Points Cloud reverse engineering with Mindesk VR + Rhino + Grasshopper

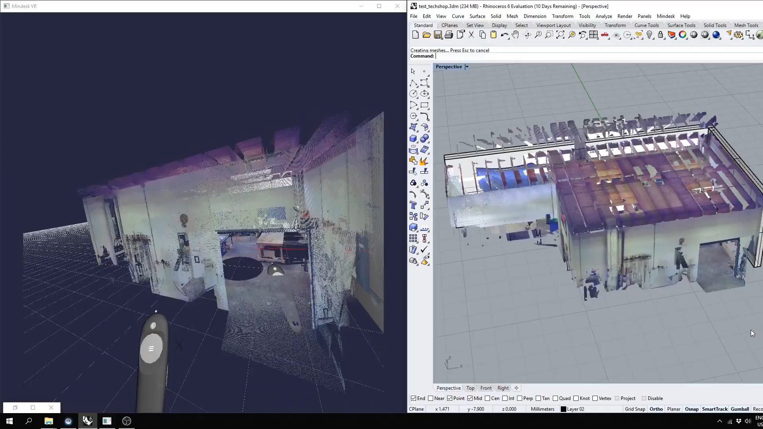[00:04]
Today we're going to go over point clouds using an existing 3D scan of a space.
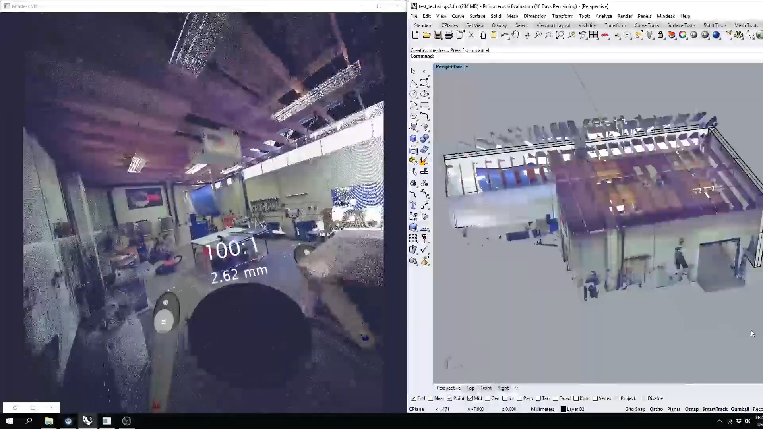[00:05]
In this case, it's the tech shop in San Francisco.
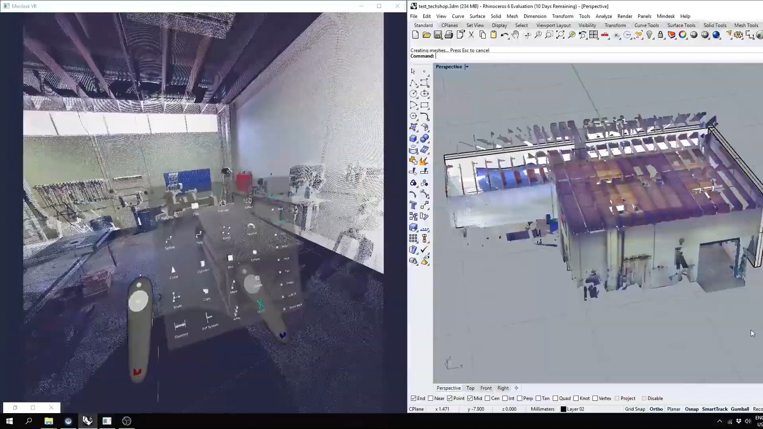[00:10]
So I'm going to go ahead and grab a box and start by creating the tabletop of the workspace here.
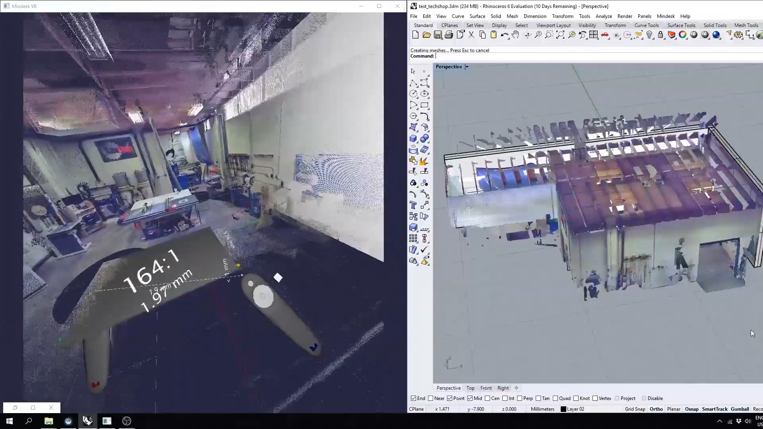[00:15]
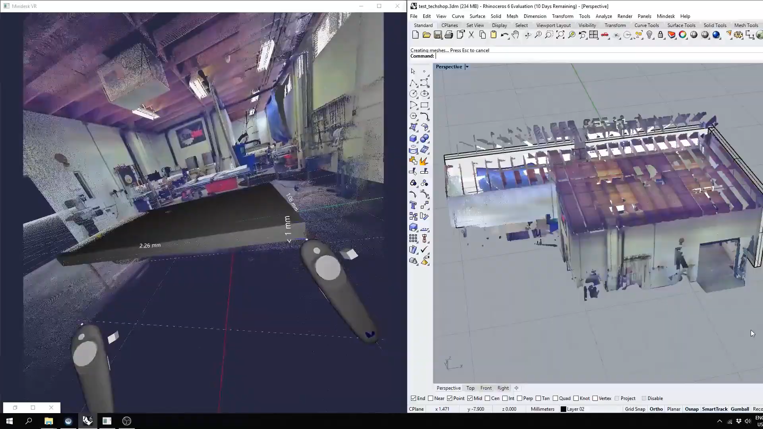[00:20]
The point clouds allow you to snap exactly to the existing geometry.
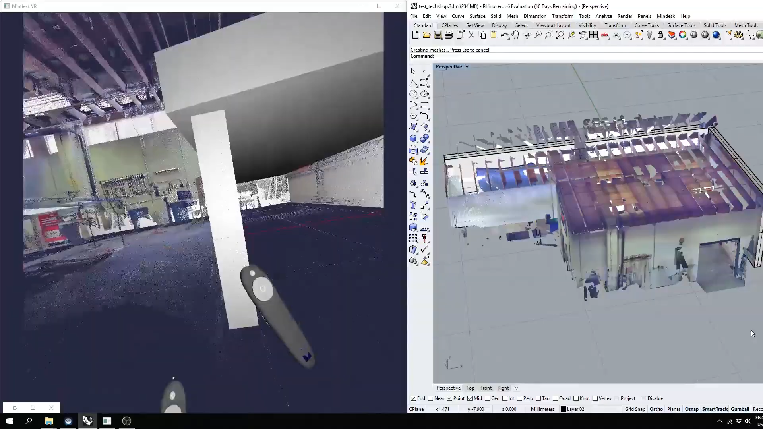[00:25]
Next, I'll make the leg of the corner piece, copy it over, and then selecting both of those, copy that over.
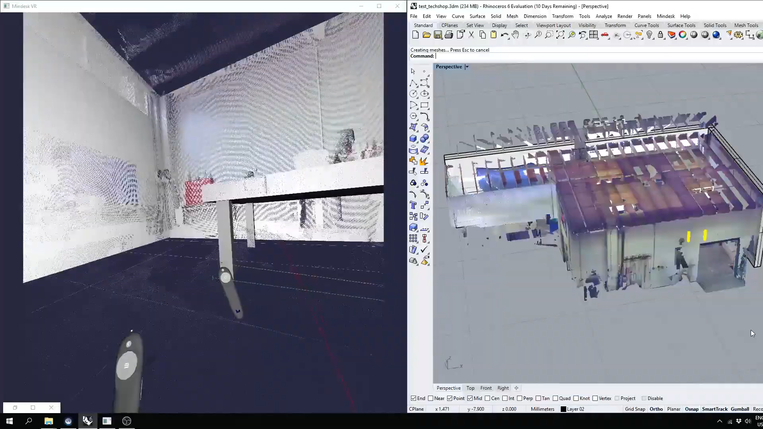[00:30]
Another thing that's really helpful when creating an existing space that's scanned in is the structure.
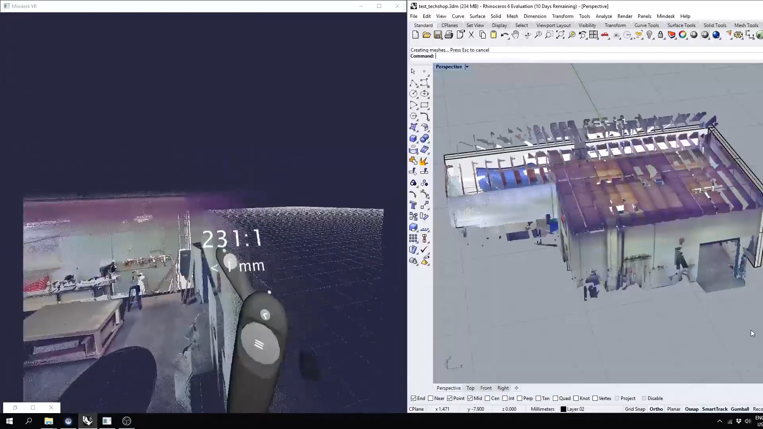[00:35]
So here you'll see these joists I'm going to remodel right now just by tracing them.
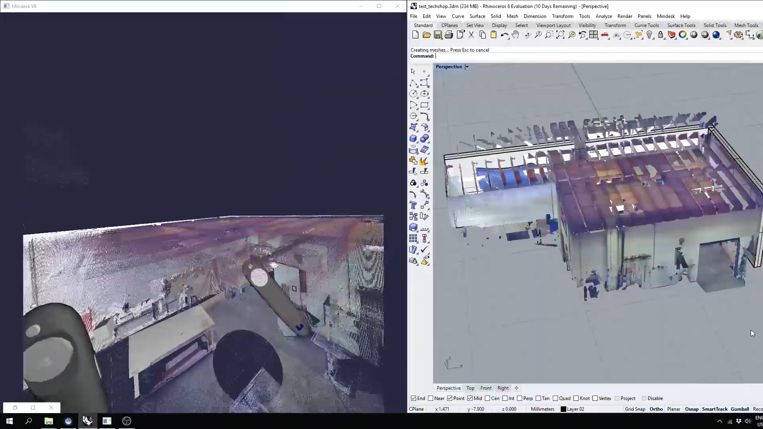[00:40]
They look like they're about 18 to 12 inches on center.
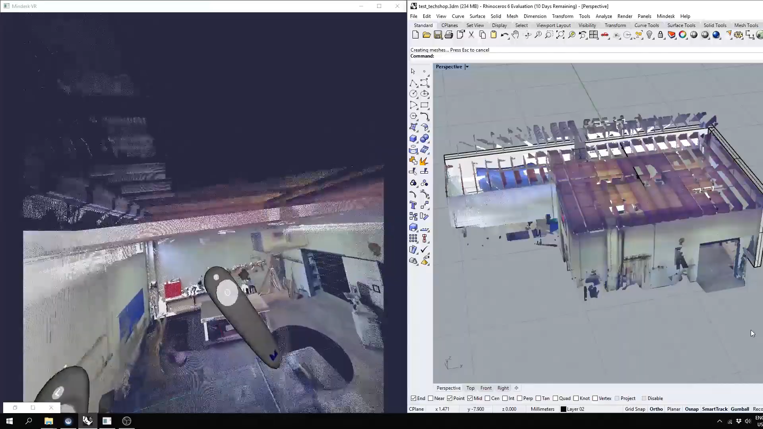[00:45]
So just by modeling the first one, I can go ahead and copy the rest.
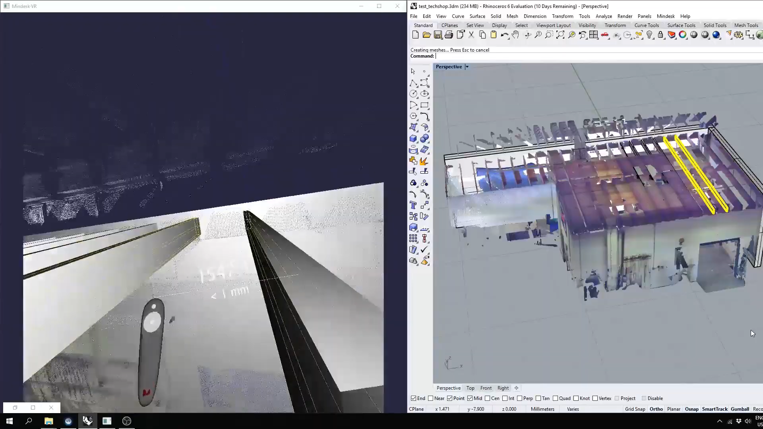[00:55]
Sometimes it's a lot faster to manually model something this straightforward rather than putting it into Grasshopper.
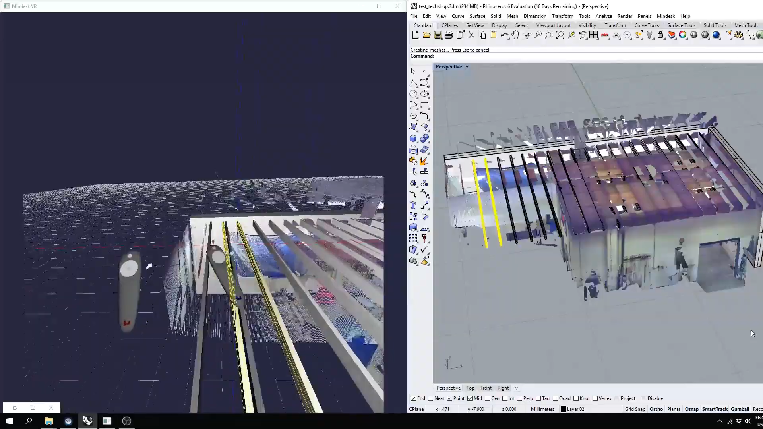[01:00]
And speaking of Grasshopper, in this case there's a really good application for where it's very useful.
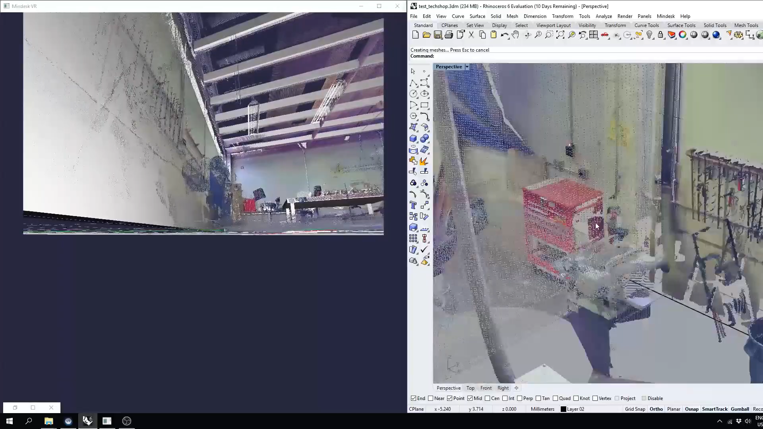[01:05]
That being the exhaust system within the shop.
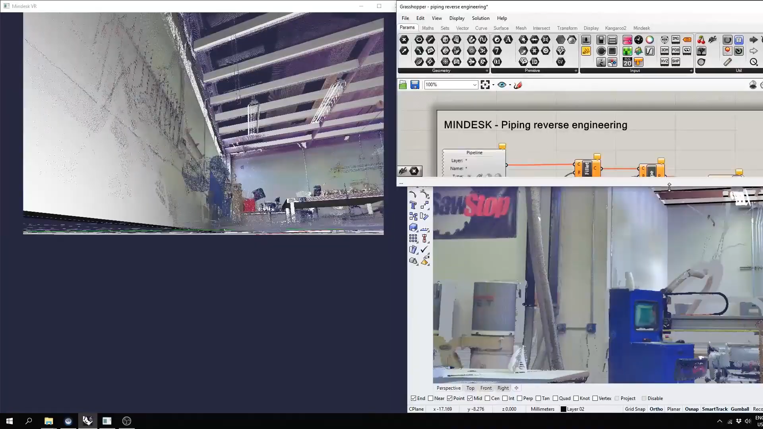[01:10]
It's basically a three-dimensional pipe that's going to be a lot easier to model in VR space rather than in 2D. So using a Grasshopper definition that picks up curves only, I'm going to go ahead and create a pipe that
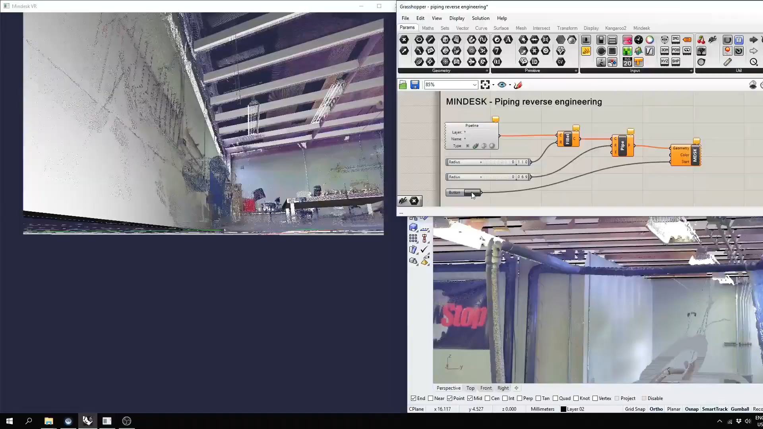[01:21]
by selecting the button on the Grasshopper script, whatever I model after it's actually completed will create the actual geometry.
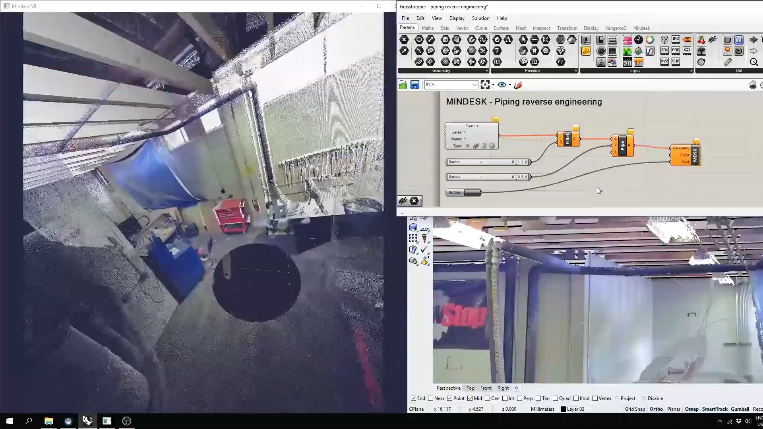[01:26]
So in this case, again, I'll make sure to keep on my point snaps for the point cloud.
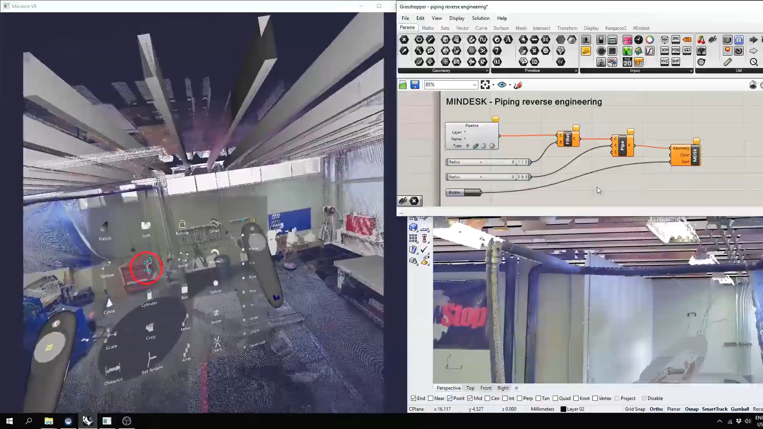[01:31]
And I'll begin modeling the curve between the beginning of the table saw right here.